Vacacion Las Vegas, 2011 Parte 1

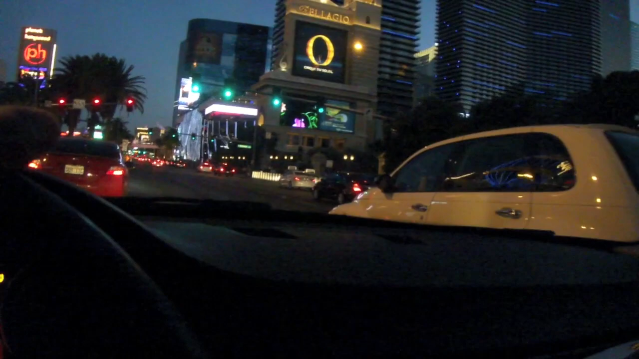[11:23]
Ey, está en verde la luz. ¿Qué onda, men? Está en verde. Pues, no puedes. Oh, sí, se puede cruzar. No, ey, camina, men. Está en verde la luz. ¿Qué te pasa? Ni tú que vas firmando ahí. Yo, aquí no, está París. París.